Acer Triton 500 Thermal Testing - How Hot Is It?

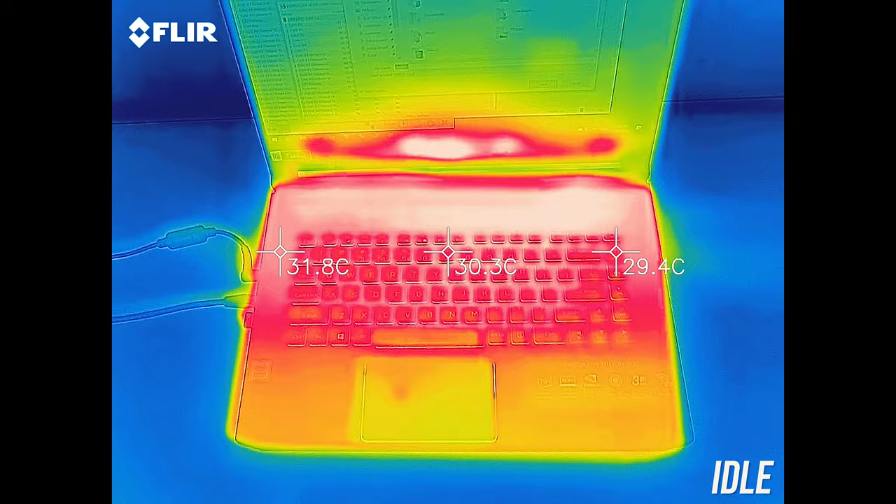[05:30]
While under combined CPU and GPU stress test, in normal mode it gets to the mid 40s at the hottest points.
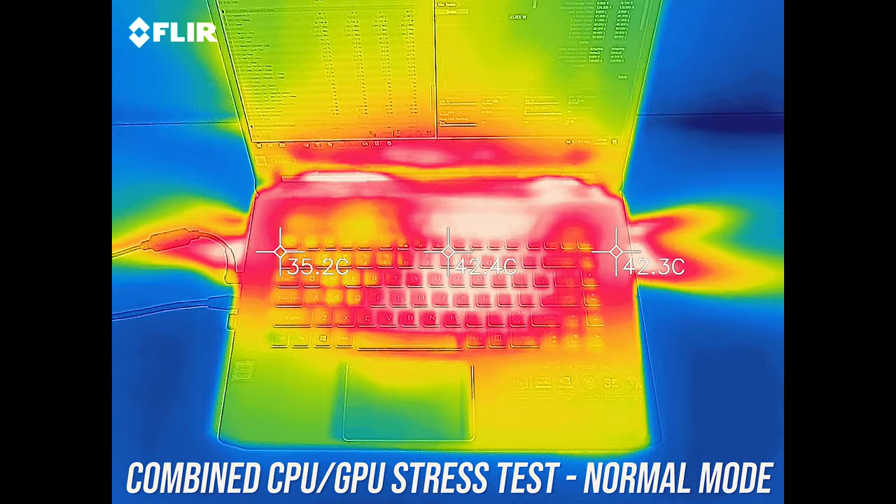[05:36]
Then while gaming with turbo mode enabled it's perhaps just a little warmer in the center towards the back,
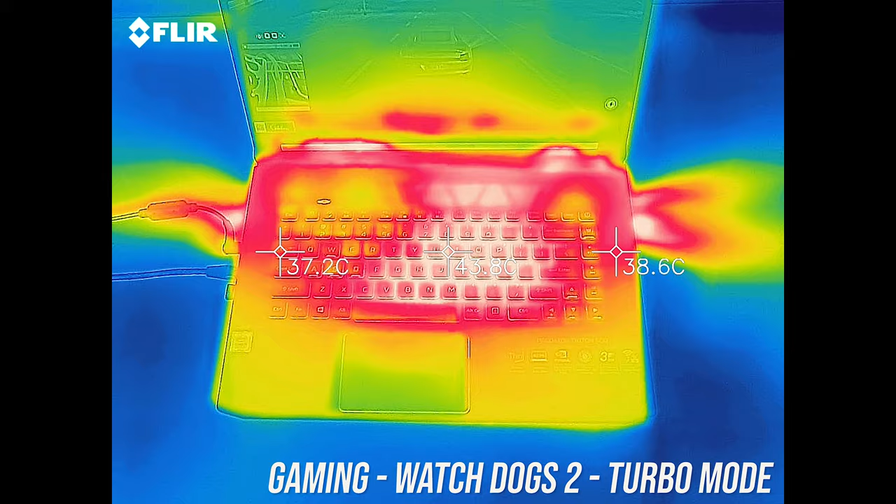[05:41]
the keys were warm to the touch, but I didn't think they were hot. As for the fan noise produced by the laptop I'll let you have a listen to some of these tests.